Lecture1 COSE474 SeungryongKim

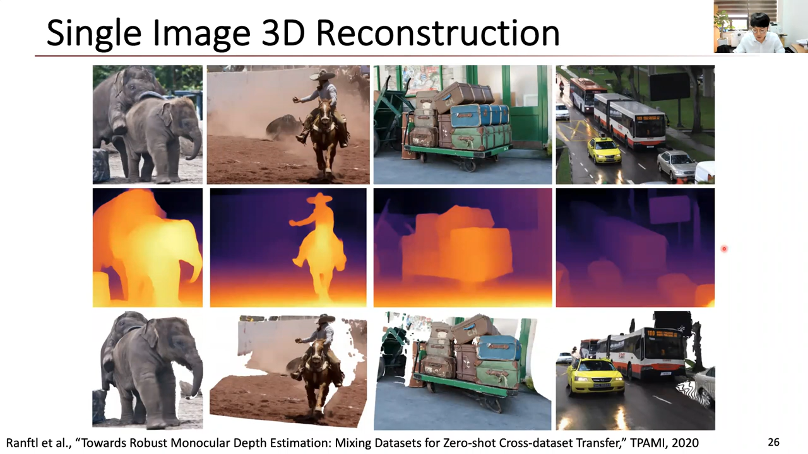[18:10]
뭐 정말 이 씬이 일어나고 있는 언더스탠딩을 한다든지 많은 어플리케이션을 쓸 수가 있는데 우리가 수업 시간에 하나 어플리케이션으로 우리 그 뭐예요? 우리 프로젝트 세 번째 프로젝트로 아마 요걸 구현을 해볼 건데, 네, single image 3D construction is one of them. So here's the example. Another example. So this is the reconstruct the 3D information by using the recent deep learning technique in CBPR last year. So we just see this the foreground image where the this scene,
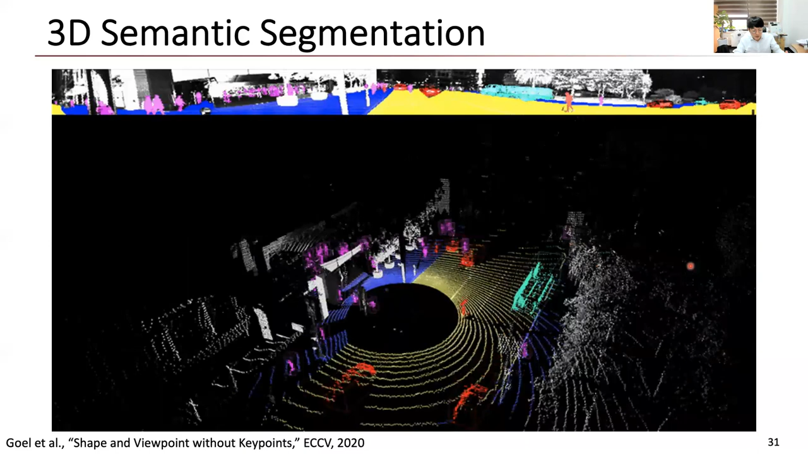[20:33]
So, 이제 self-driving car의 눈으로 되는 눈의 역할하는 라이더 카메라들의 정보들을 사용해서 이렇게 씬을 복원하고 인식하는 기술이 이제 우리가 사실 이러한 자율주행 자동차의 눈이 되겠죠. 그렇죠? Another example is the human understanding. Human understanding.